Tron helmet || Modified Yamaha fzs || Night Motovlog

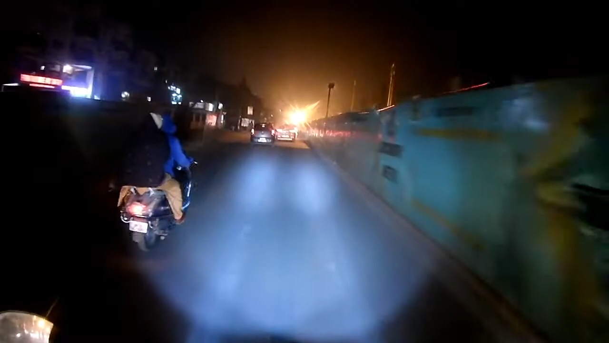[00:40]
मैं बाइक चला रहा था बट वो एक्चुअली मतलब मैं उसमें ब्लॉगिंग नहीं कर रहा था, वो बस एक इंसिडेंट हुआ तो मैंने डाल दिया. इट्स सो गुड टू बी बैक ऑन बाइक्स एंड सो व्हाट्स न्यू.
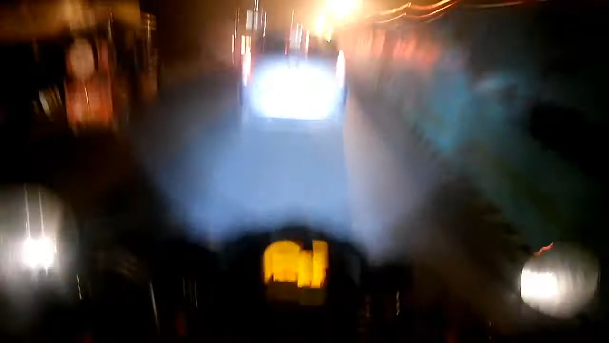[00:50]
एक्चुअली आई हैव इंस्टॉल्ड टू फॉग लैंप्स, हियर दे आर, दिस वन एंड दिस वन.
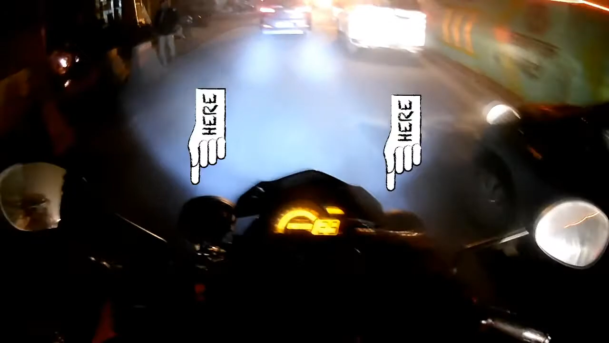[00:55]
आई डोंट नो इफ यू गाइस कैन सी और नॉट बट एज यू कैन सी द लाइट इज मच मोर ब्राइटर नाउ.
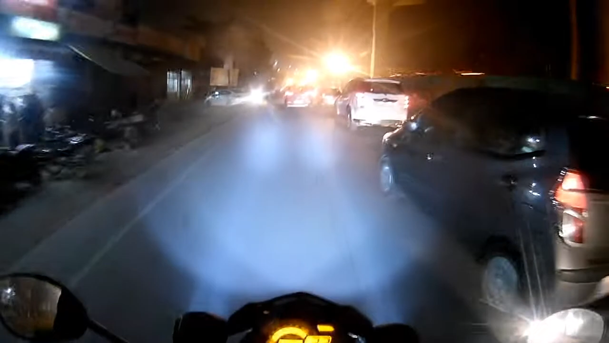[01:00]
अब मुझे अंधेरे में भी दिख रहा है एंड दे लुक सो डैम कूल. एंड सेकेंड न्यू थिंग इज कि मैंने अपने हेलमेट थोड़े मोड किए हैं.
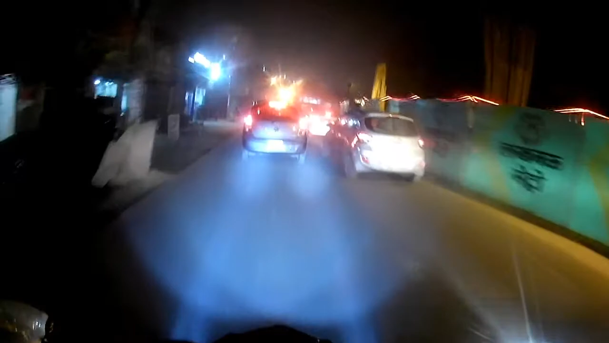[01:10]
लाइट मोड हेलमेट के बारे में आप लोगों ने मे बी सुना होगा, मे बी नहीं, तो वो मैंने इंस्टॉल किया.
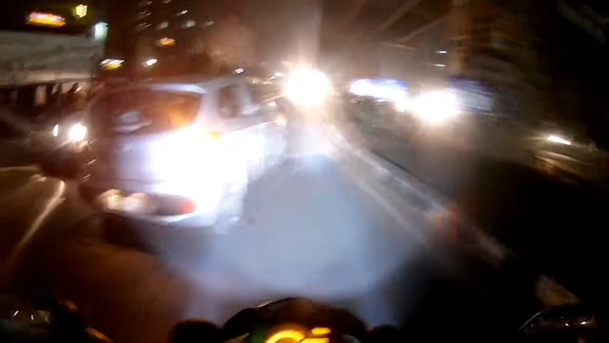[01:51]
मैं अंधेरे में अपना वाइजर जो मैं टिंटेड वाइजर है क्या बोलते स्मोक वाइजर जो है
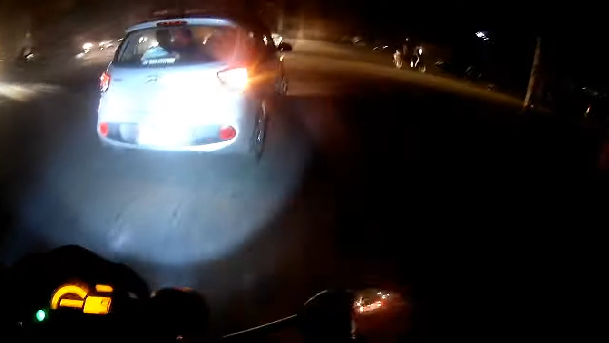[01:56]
उसमें भी अब मैं देख सकता हूँ सब कुछ रात में भी बिकॉज द न्यू फॉग लैंप्स आर जस्ट अमेजिंग.
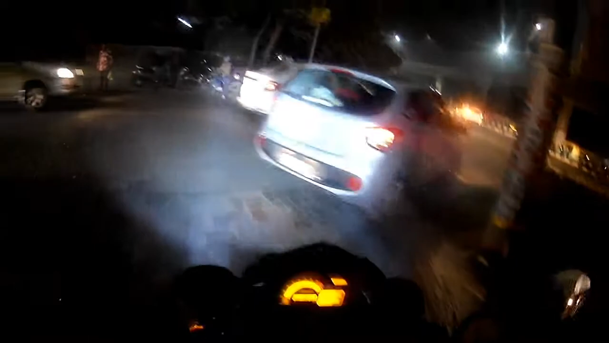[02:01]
आई होप आपको वीडियो में दिख रहा हो.
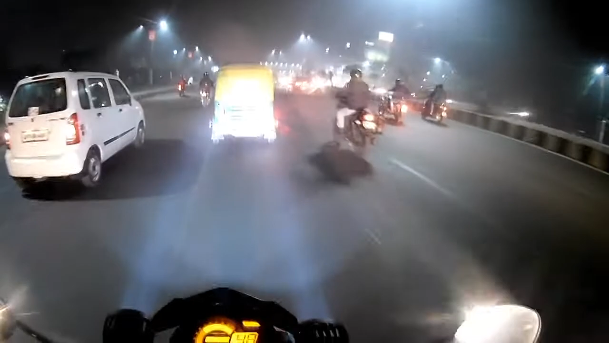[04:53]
और मेरे राइट साइड में एक आदमी मुझे खोल कर देख रहा है कि हेलमेट पर क्या चल रहा है. इस वीडियो में मेरे पास ज़्यादा कुछ था नहीं बोलने के लिए, ज़्यादा लंबा वीडियो भी नहीं है, बस यही सब था बताने के लिए,